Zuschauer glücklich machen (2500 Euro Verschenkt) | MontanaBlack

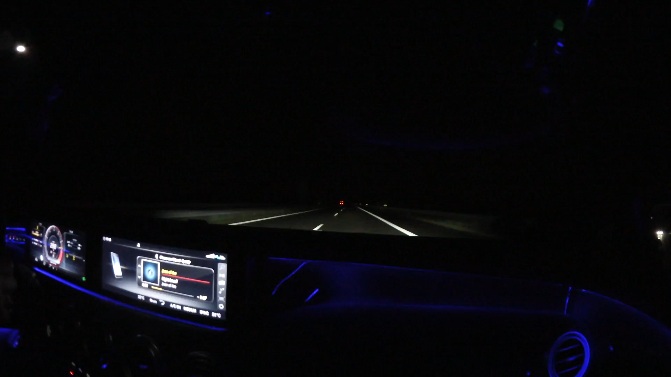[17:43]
Die S-Klasse geht schon wie nach vorne, Digga. 270. Ich bremse jetzt runter. Es ist ein bisschen feucht die Straße und wird kurvig.
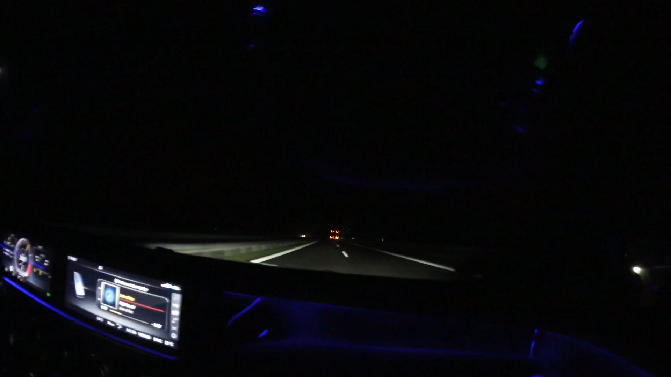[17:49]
Aber für Porsche Turbo hat dann nicht so die Chance gegen. Aber trotzdem ein geiles Auto.